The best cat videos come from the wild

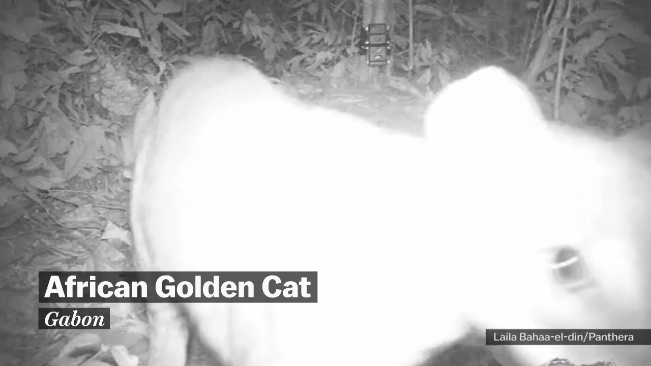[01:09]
And in 2011, a camera trap captured the first known video footage of the African golden cat. This is a species that few researchers have ever seen in person. And then earlier this year, a camera trap caught this incredible clip of a golden cat in action.
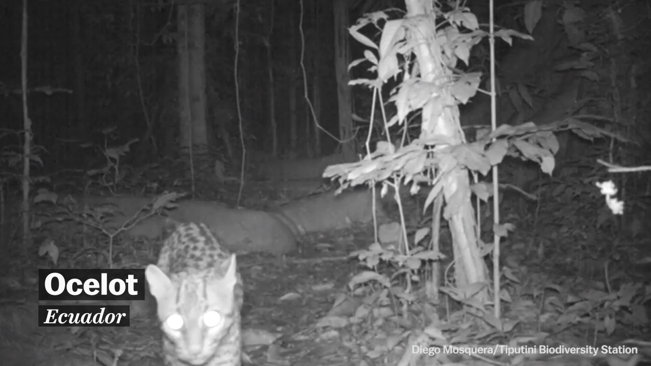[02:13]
Camera traps really showed their scientific value starting in the 1990s,
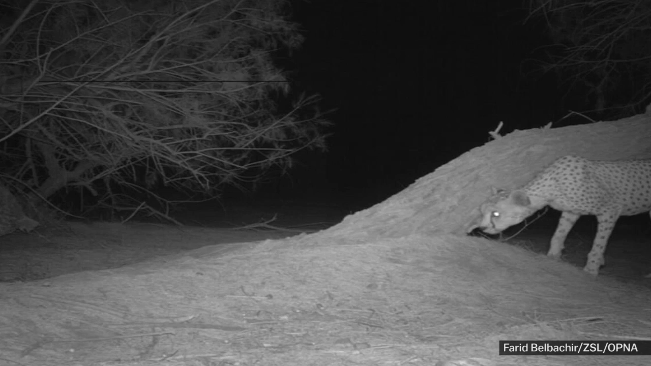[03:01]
It's a method used in a recent study of Saharan cheetahs in Algeria, which found that this critically endangered subspecies is living at extremely low densities.
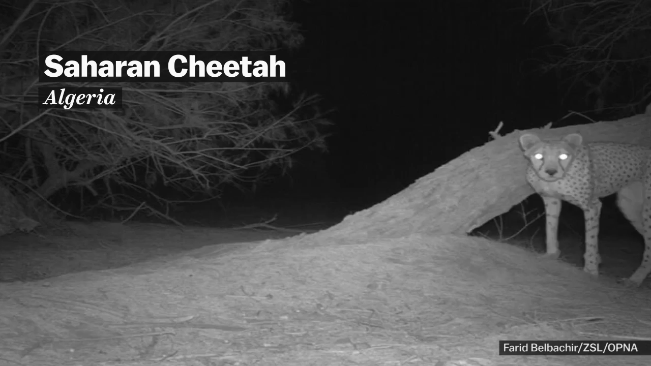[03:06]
The camera traps also have some law enforcement applications.
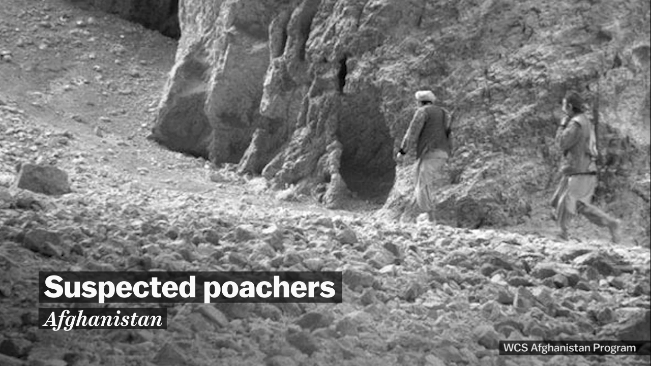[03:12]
Conservation groups are starting to use them to catch poachers, and they can send the images instantly over cell phone networks. Right now, about 80% of wild cat species are believed to be declining, and several are critically endangered, like the tiger.
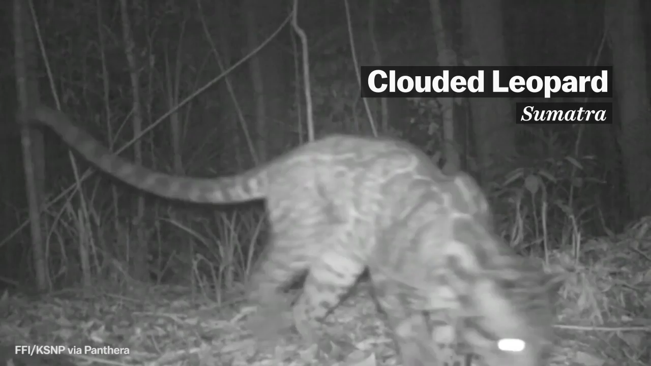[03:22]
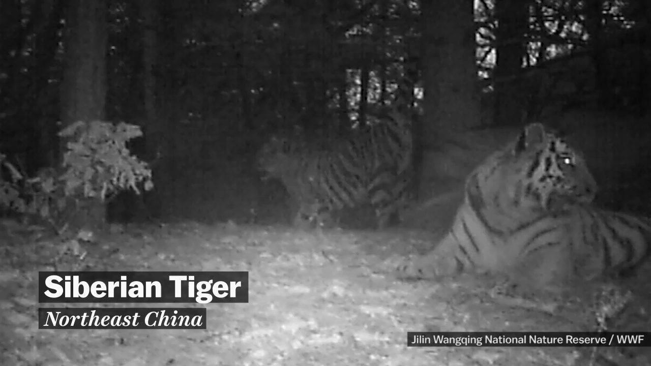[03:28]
Just a century ago, there were 100,000 tigers in the world, and now they're around 3,200. The population of Sumatran tigers in Indonesia is down to 450.